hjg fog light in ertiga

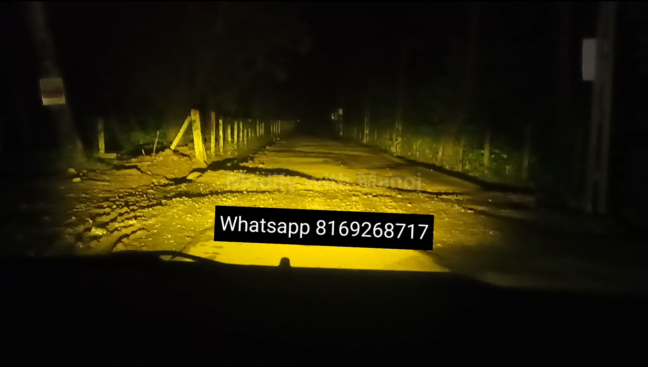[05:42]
चाम मैंने से जाधाक और इसको अबको दीखाथा थहा तो यह थिल डार्क है यहां पर कुछ भी लाइट करेगा और काफी अच्छे डिस्टेंस भी कवर कर लेगा तो यह कम से कम जो यह 50 मिटर से ज्यादा डिस्टेंस है यह कवर कर रहा है वापिस एक